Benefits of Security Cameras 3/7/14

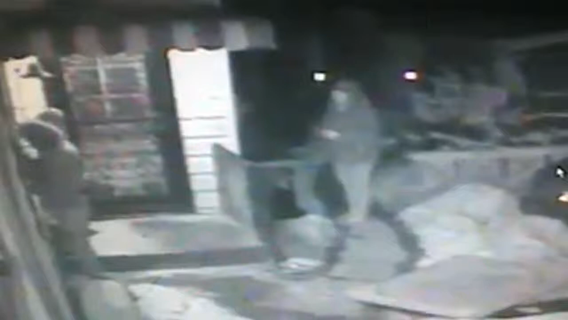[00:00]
In the middle of the night, two women approached this home on the 1500 block of Spring Road in North Middleton Township.
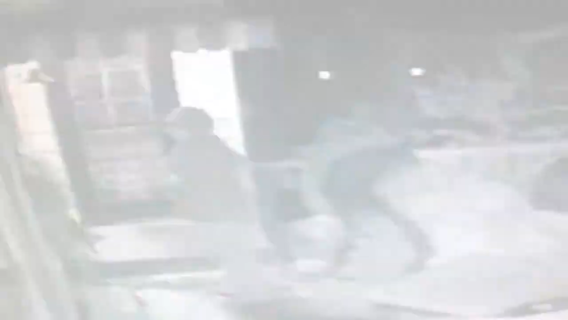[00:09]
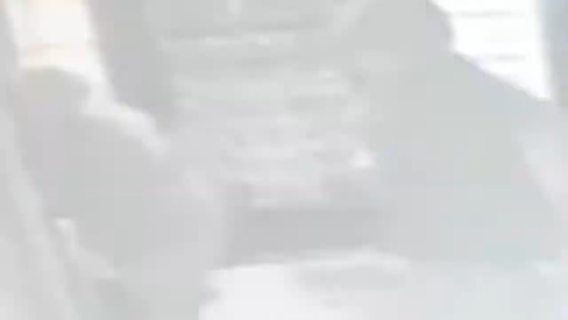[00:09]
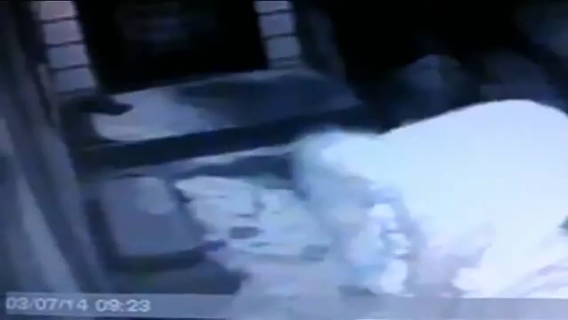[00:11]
One woman crawled through the window while the other kept watch outside, but they didn't know that the owner was inside. When confronted, the woman ran out, arms flailing.
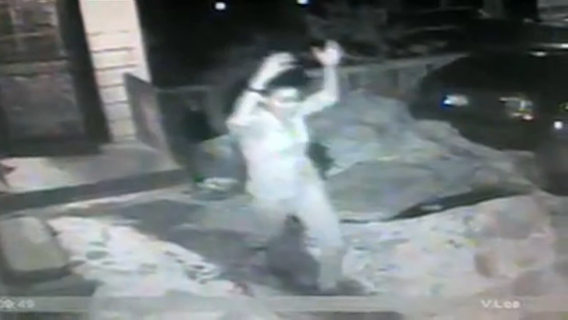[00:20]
They also didn't know the owner installed security cameras that caught it all on tape.